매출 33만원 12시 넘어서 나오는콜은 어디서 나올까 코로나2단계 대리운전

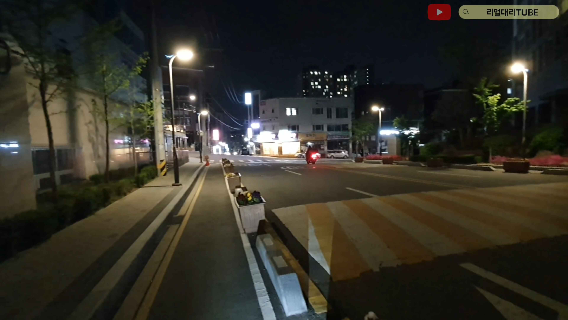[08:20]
네 현재 시간 11시 5분 여기 답십리동입니다 답십리 레미안 앞이구요 이제 일원동하고